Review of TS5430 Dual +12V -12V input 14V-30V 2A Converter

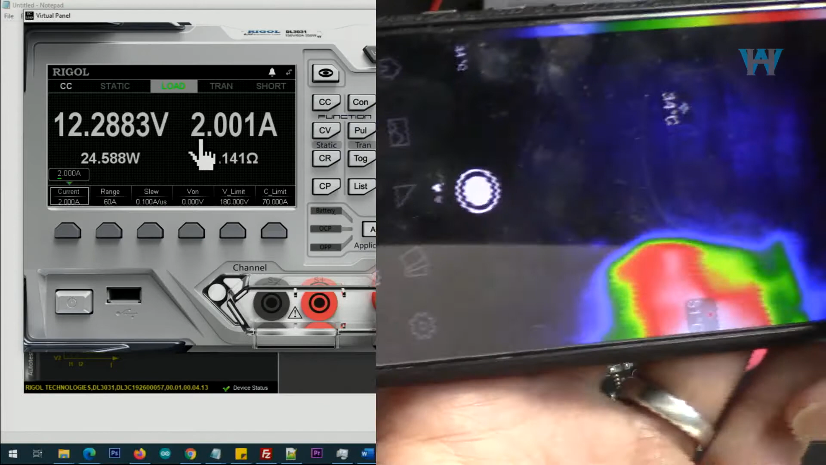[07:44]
so that's the hot spot 80 degrees Celsius now
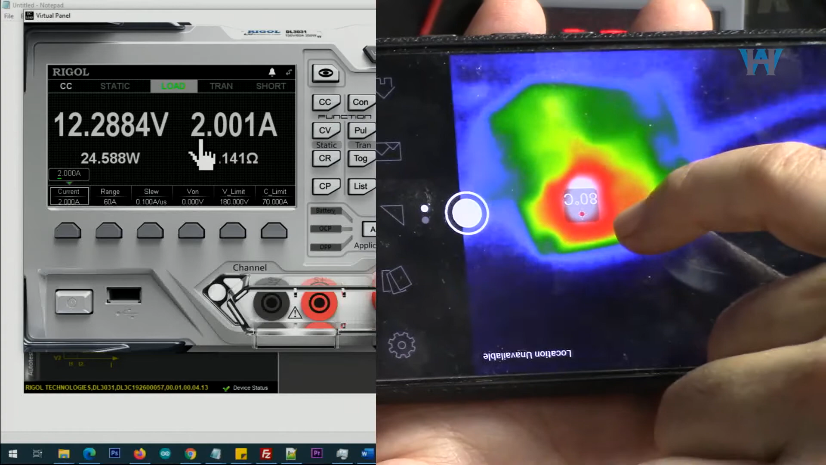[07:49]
if I put my finger you will see that's that the chip this is the chip
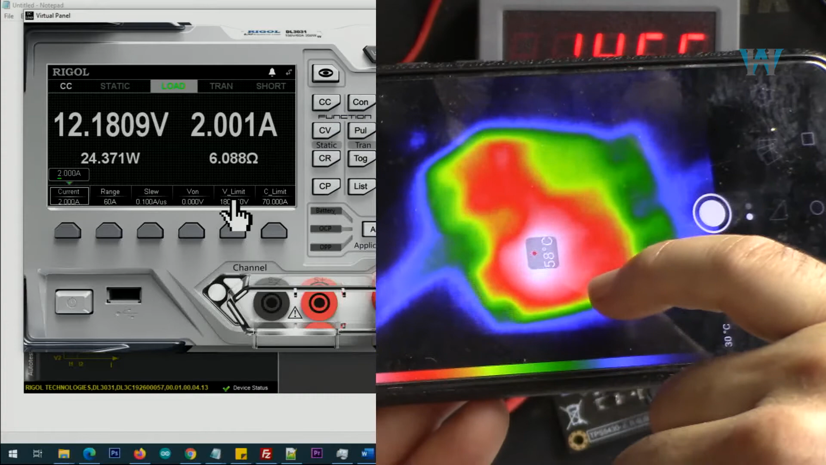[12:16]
On screen: spot 58°C
let's have a look at the thermal image let's have a look at the thermal image 60 degrees celsius the chip because we are using only this positive
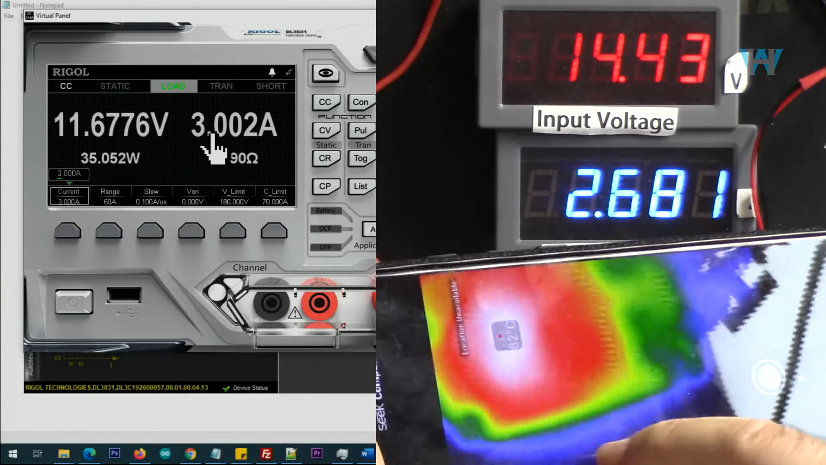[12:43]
and here as you can see the temperature has increased 81 degrees 82 degrees
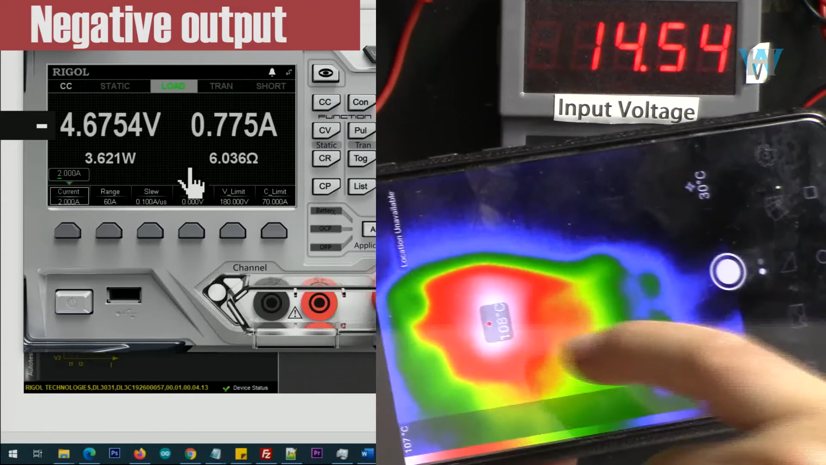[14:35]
very hot that thermal shutdown is now controlling it
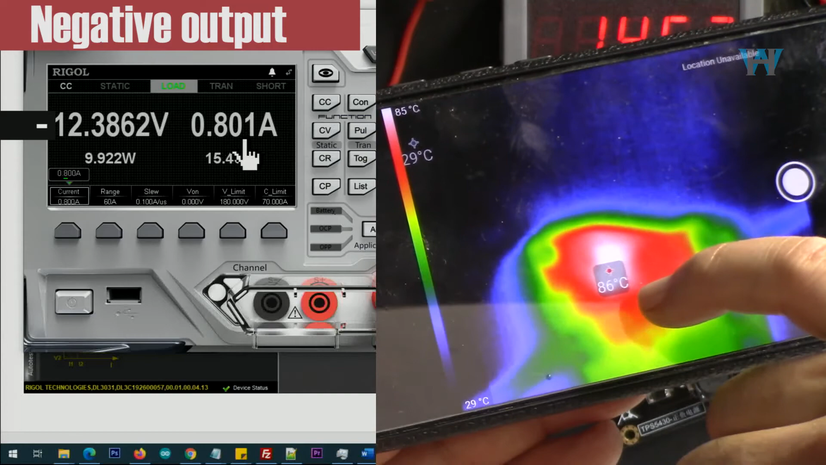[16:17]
On screen: scale top 85°C, scale bottom 29°C
87 degrees 86 degrees 85 degrees yes so the temperature is dropping so minus 12 volts you can get 800 milliampere
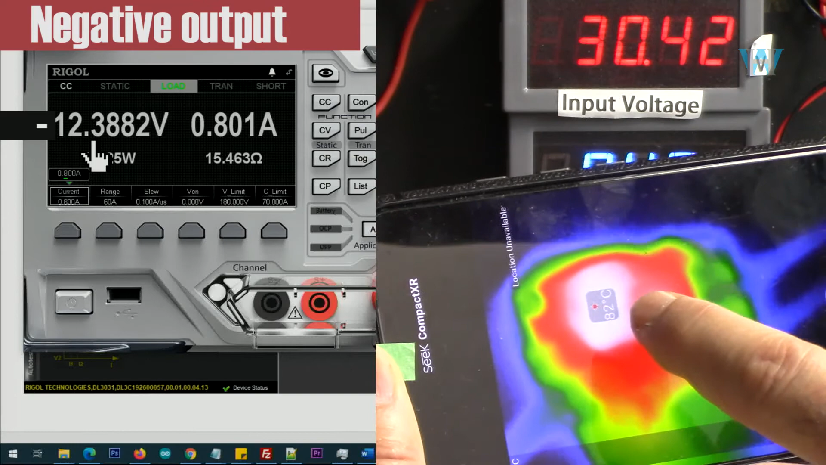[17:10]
so 81 82 if that increases it means it's heating up now so that's good 81 82 let's go with 24 volts
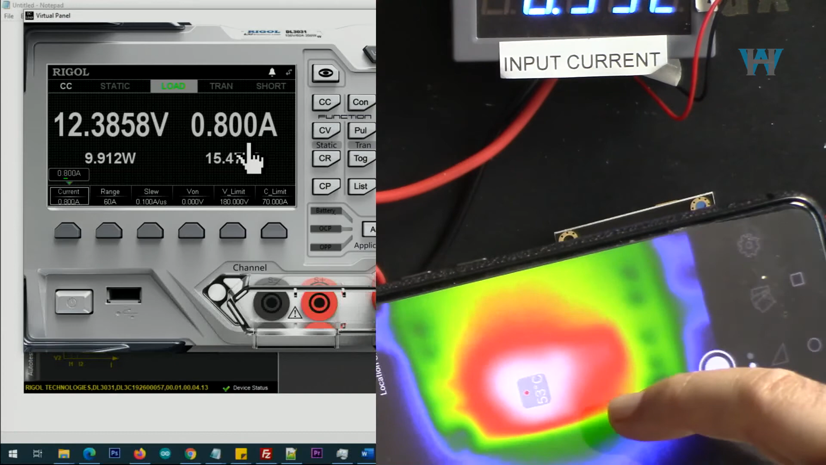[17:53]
degrees Celsius so the back of the module is 53 degrees Celsius